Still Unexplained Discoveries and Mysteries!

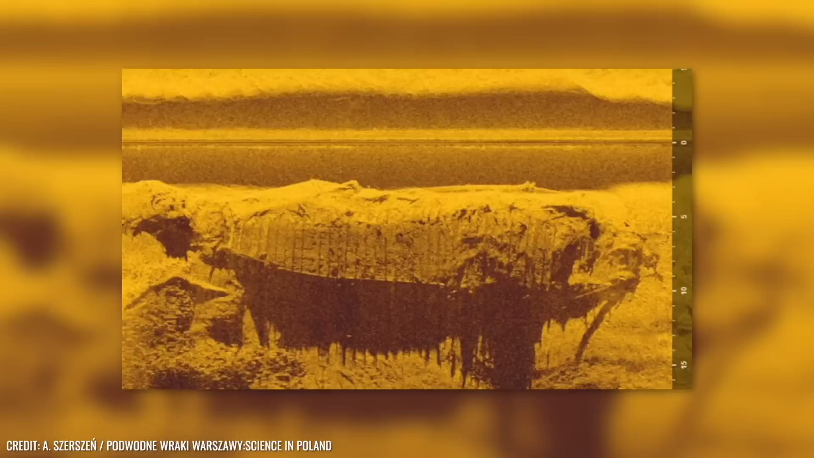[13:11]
It measures almost 37 meters in length and about 6 meters in width.
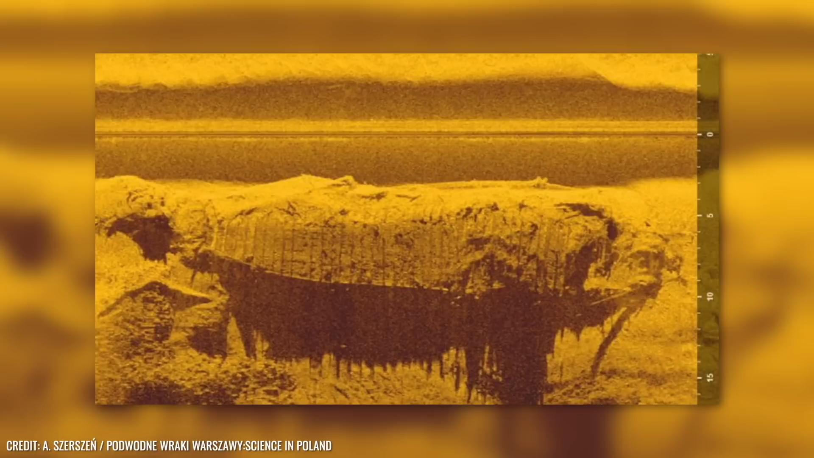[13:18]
According to Arta Brusca of the Association of Archaeologist Jutra,